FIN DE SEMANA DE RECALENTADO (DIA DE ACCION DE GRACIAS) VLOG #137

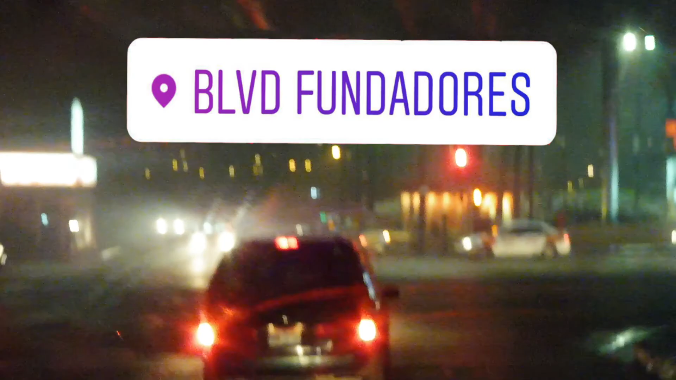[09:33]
Clima tan loco que aparte del sucio del carro, así se ve, en serio, así se ve todo grisáceo de aquel lado.
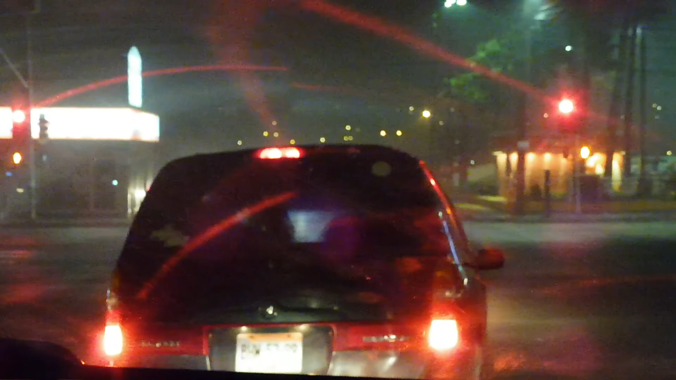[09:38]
Y te llevamos rumbo a la casa.